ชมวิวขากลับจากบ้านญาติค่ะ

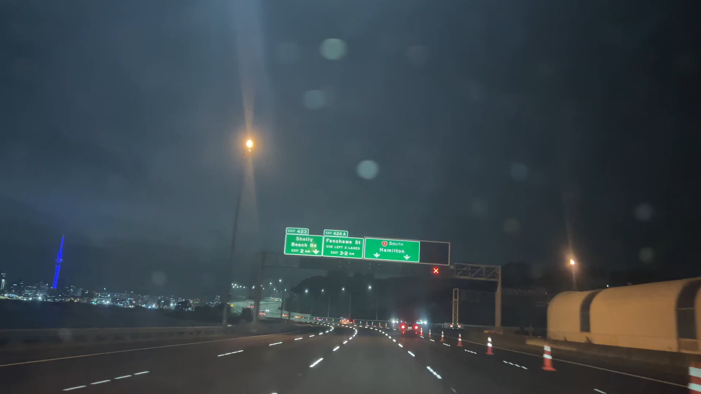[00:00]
เฮ้น ๆ ค่ะ ตอนนี้พวกเราก็กลับมาจากบ้านญาตนะคะกำลังจะขึ้นสะพาน Harbour Beach นะคะ เฉินชมวิวนะคะ กังคืนนะคะมองไปนะคะ ก็จะเห็น Sky Tower สีม่วงนั้นเลยค่ะตอนนี้กำลังขึ้นแล้วนะคะ Harbour Beach นะคะ